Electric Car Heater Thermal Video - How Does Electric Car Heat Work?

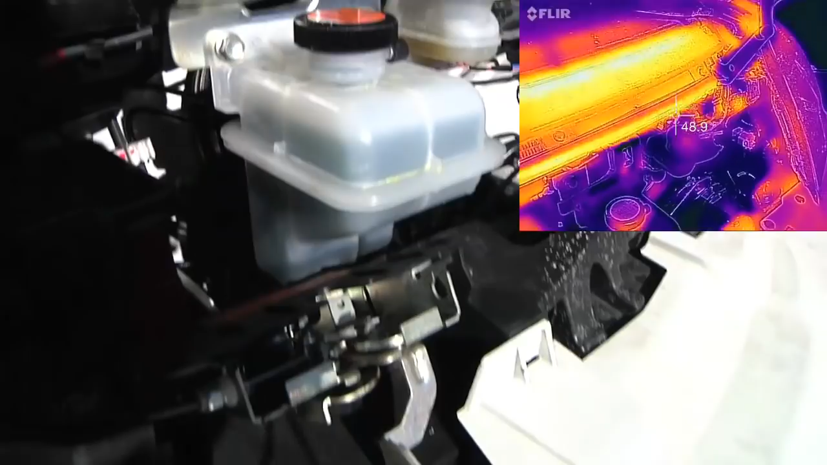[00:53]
I'm trying to get them both on the thermal and the visual at the same time. That's the coolant container.
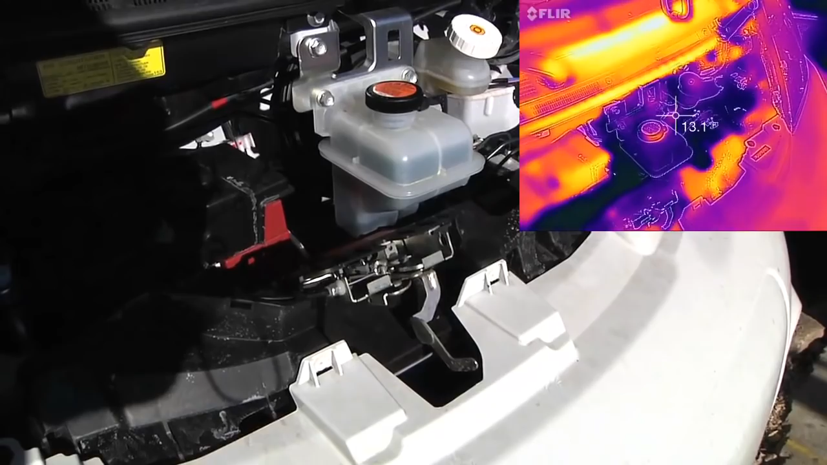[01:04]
If you look in the thermal, it's one of the coolest things under the hood. Again, with the thermal camera, all images are relative. So it's not that the black plastic trim is hot.
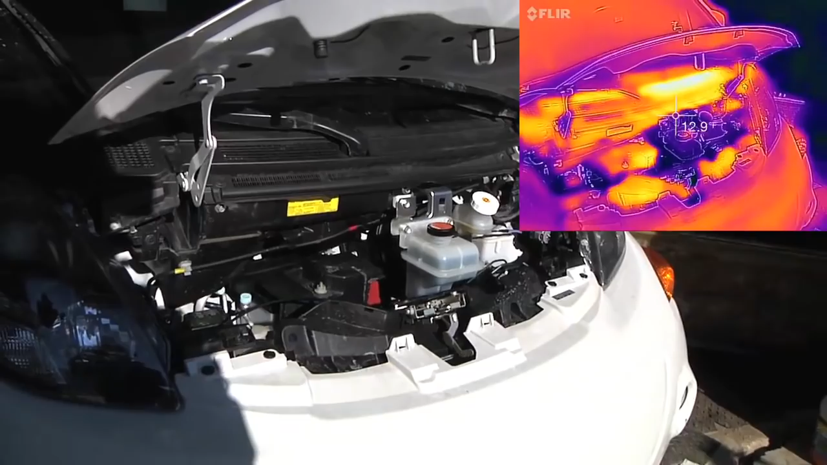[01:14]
It's just that it's warmer than the two degree concrete that the car is sitting on.
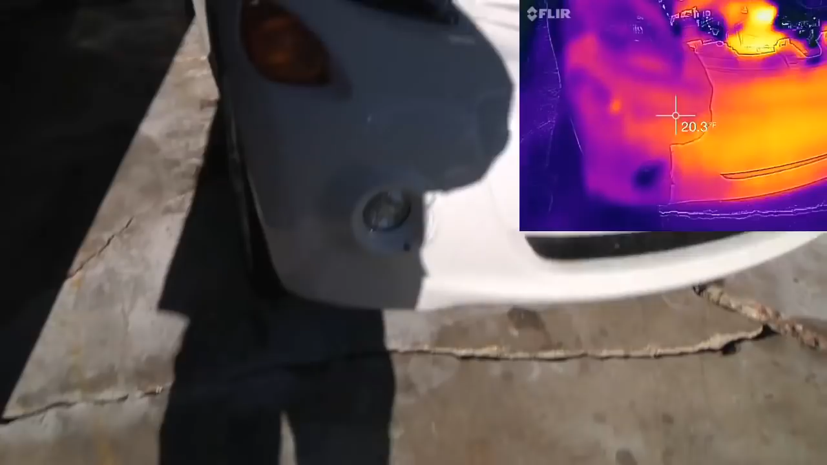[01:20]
On screen: spot 20.3°F
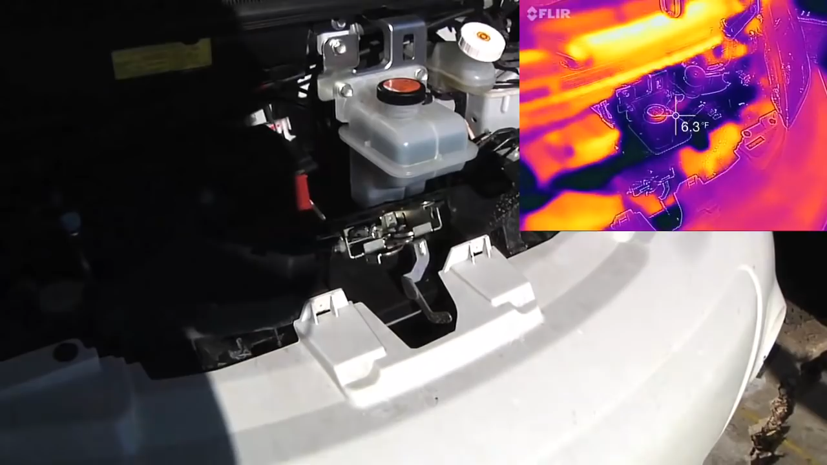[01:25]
On screen: spot 6.3°F
But we can see that that coolant container is one of the coldest things in the car right now.
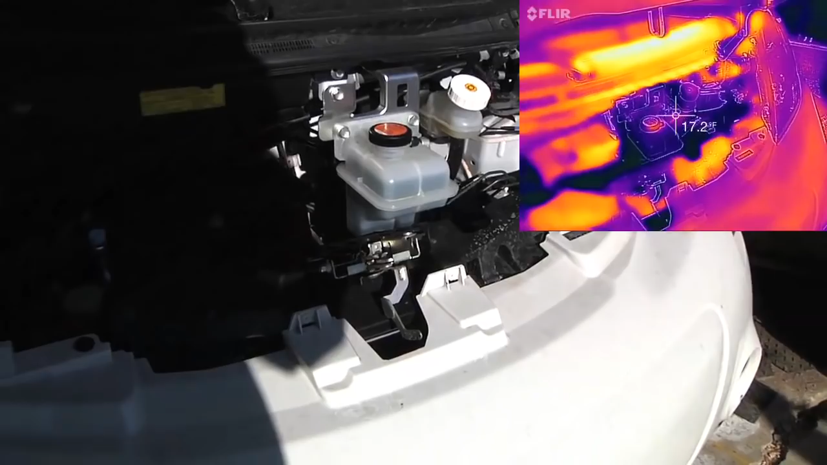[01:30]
On screen: spot 17.2°F
Now, the car does have a preheat feature that as long as you are hooked up to the J1772 connection, you can run heat from the wall and you can preheat the car. Let's go inside the car. Okay, if we look at the inside of the car now, I've got a electric 12-volt heated blanket just laying on the passenger seat and if you look at the thermal,
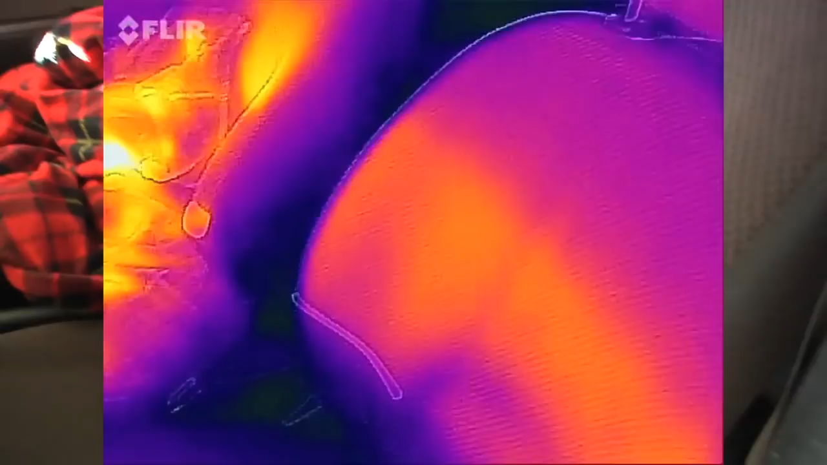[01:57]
there's still a little heat because that's where the sun was directly shining through the garage door in the car.
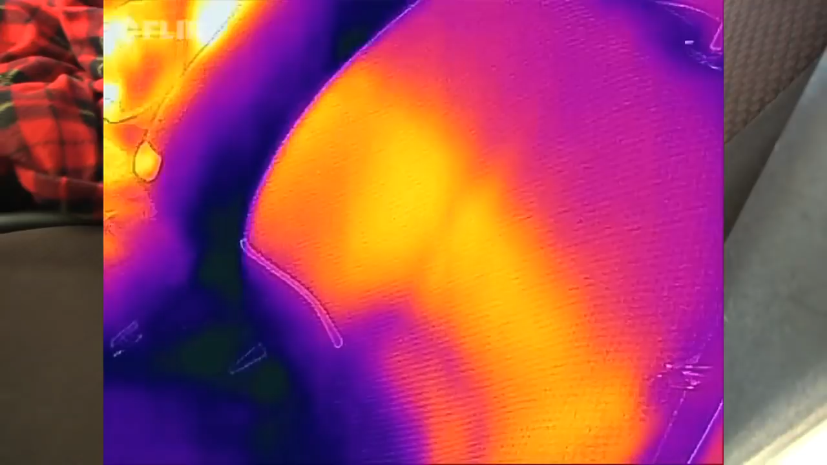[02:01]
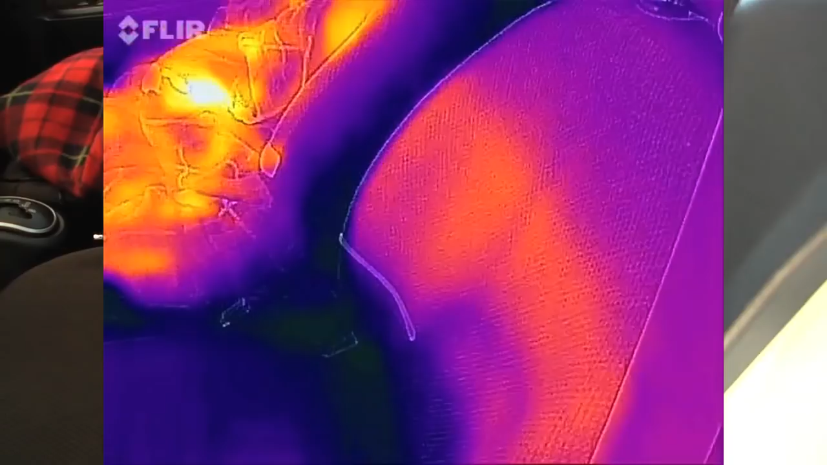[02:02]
But you can see the heated blanket is significantly warmer than even very nice direct sunshine. And if we look down in the footwell of the car, it's still really, really cold.
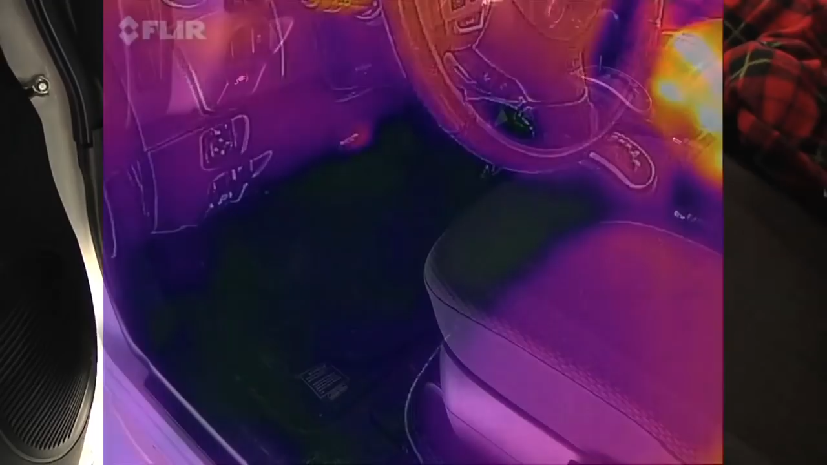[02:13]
It's two degrees.
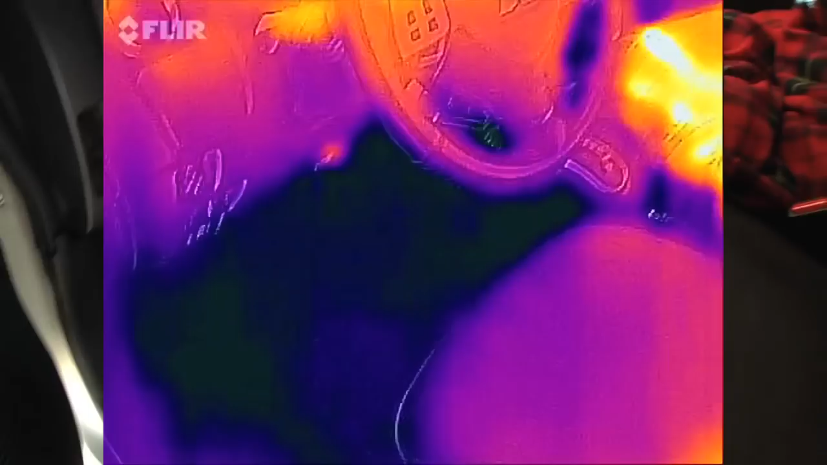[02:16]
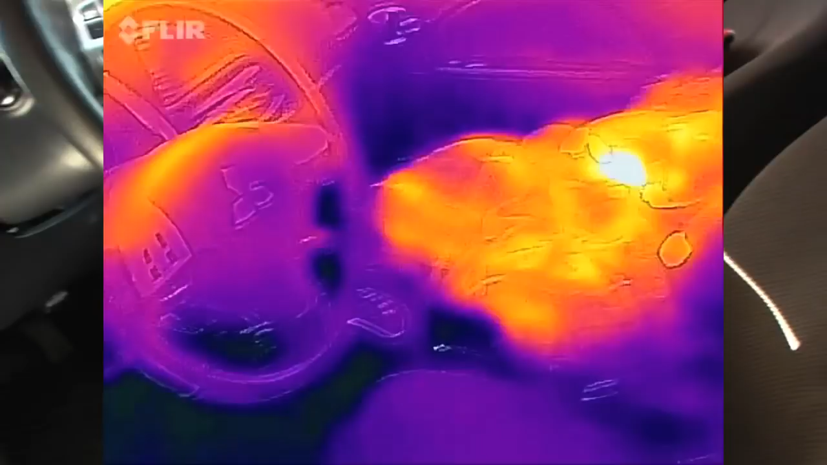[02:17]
So the heated blanket really works very, very well, kind of like a heated seat only you can put it up on top, you know, on your lap and over your legs.
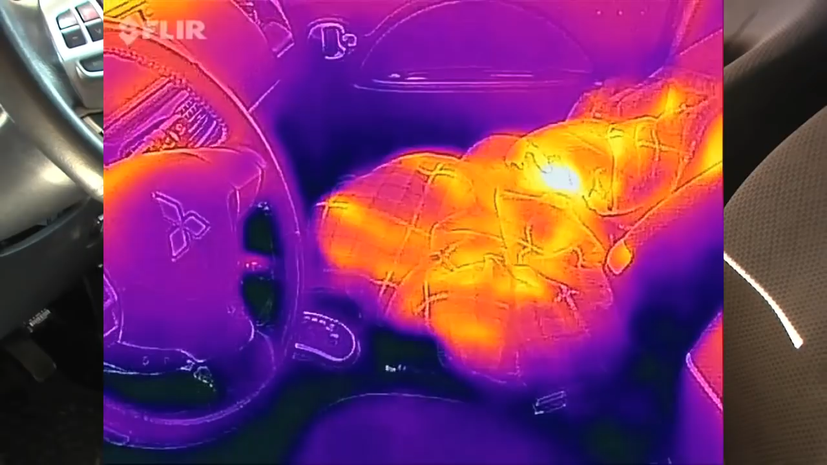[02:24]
Another neat feature about almost all electric cars is that they have a preheat feature and what you can do is as long as your car is plugged into the wall,
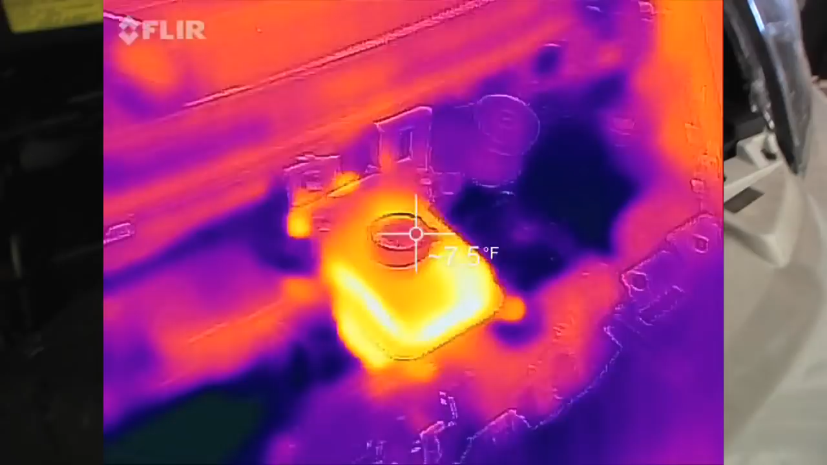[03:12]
And if I put my hand on there, it sort of barely feels warm to the touch.
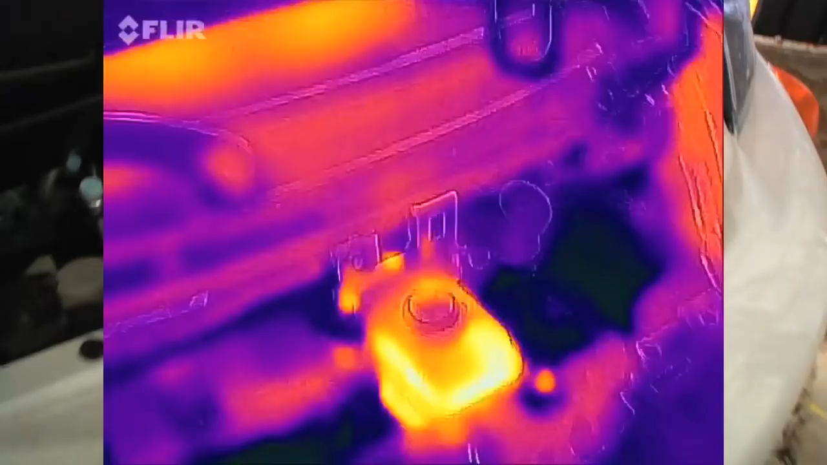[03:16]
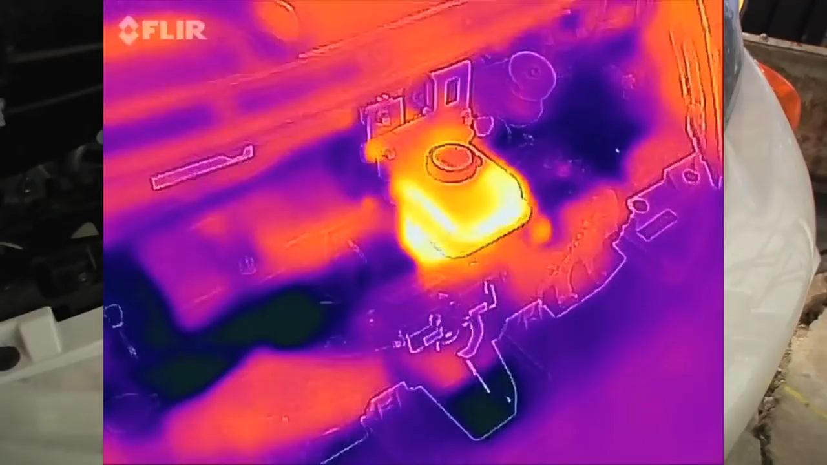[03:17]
It really only feels warm compared to all the other cold stuff out here.
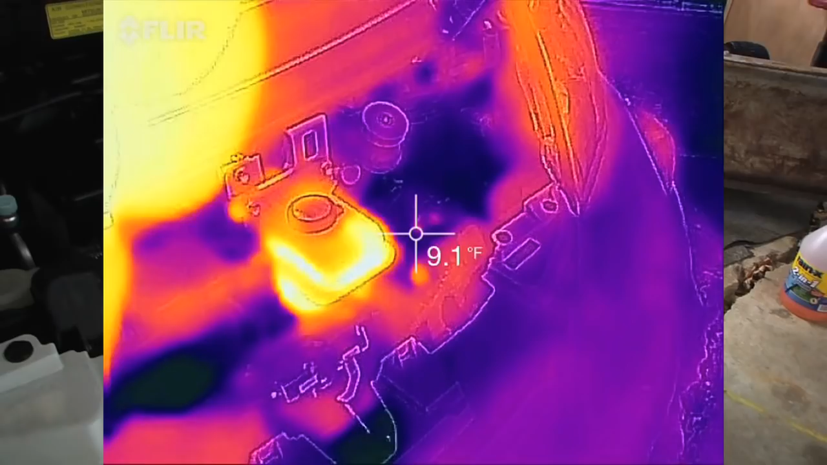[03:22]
On screen: spot 9.1°F
On the thermal image, it is showing up as, oh, well,
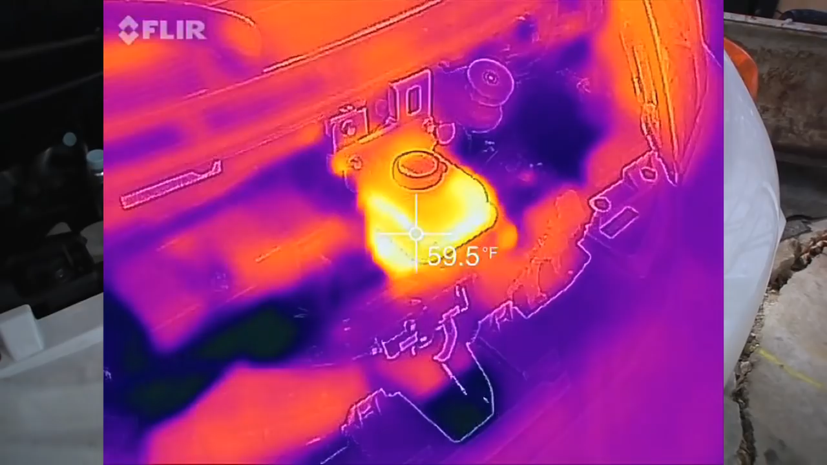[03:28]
On screen: spot 59.5°F
depends where, anywhere from 30 to 50 degrees depending on where I shoot the thermometer.
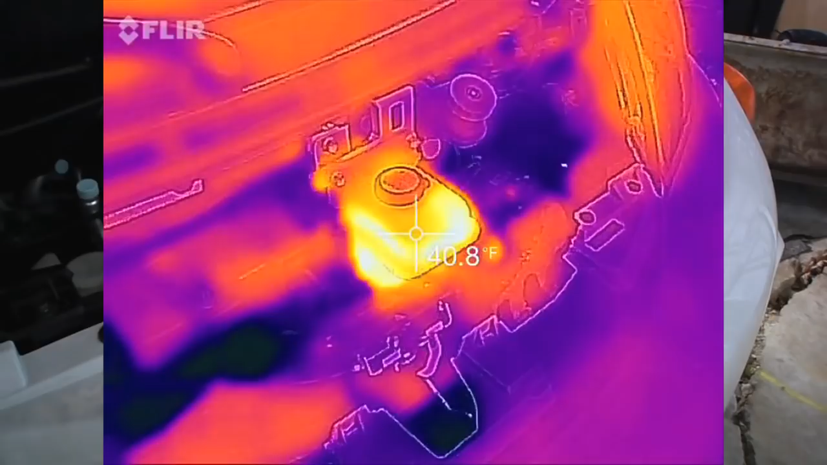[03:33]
On screen: spot 40.8°F
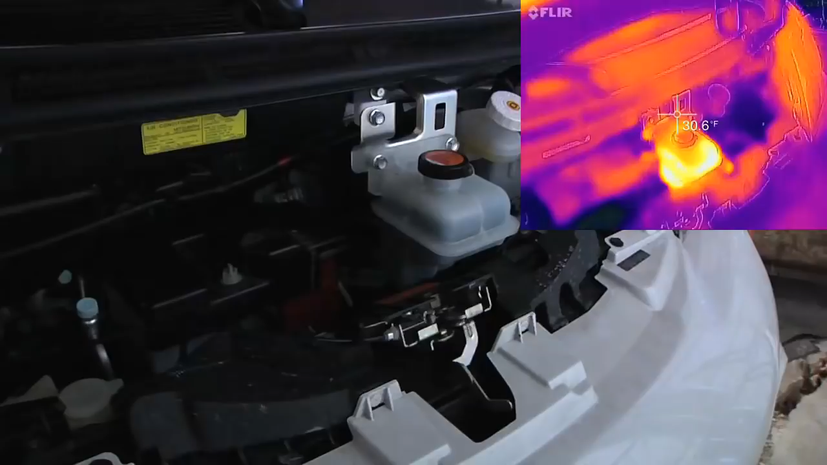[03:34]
On screen: spot 30.6°F
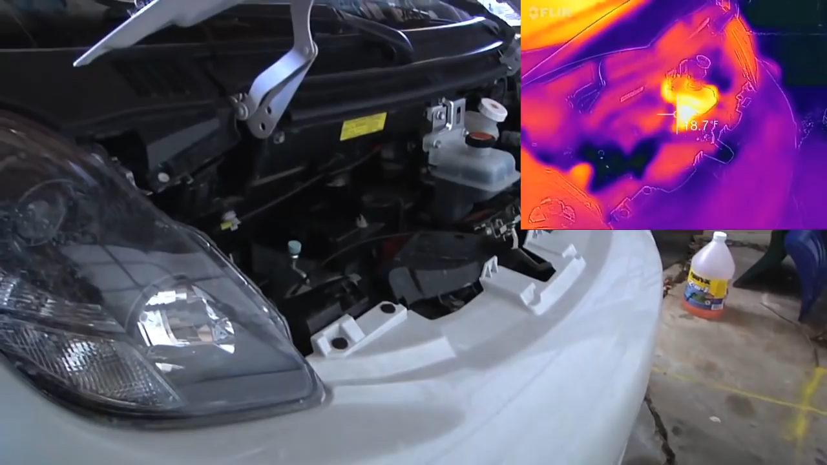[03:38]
And the rest of the hood, there's not a whole lot of heat under there, everything looks pretty cold except,
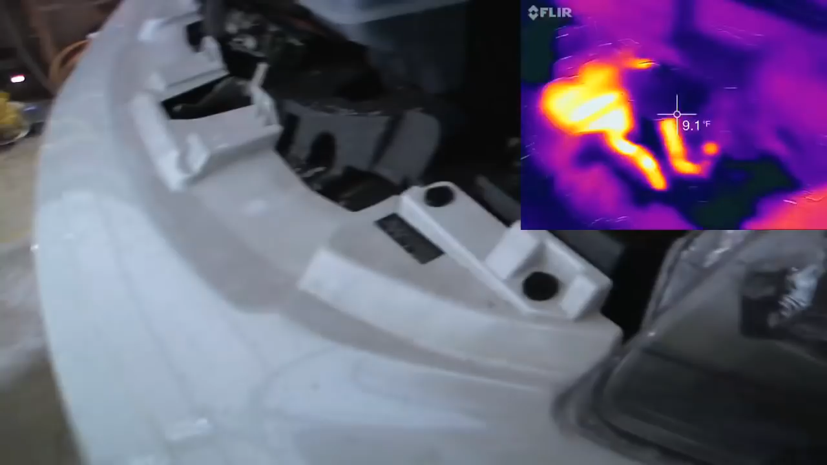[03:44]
On screen: spot 9.1°F
let's see, from this angle, we can see the hoses going to and from the overflow.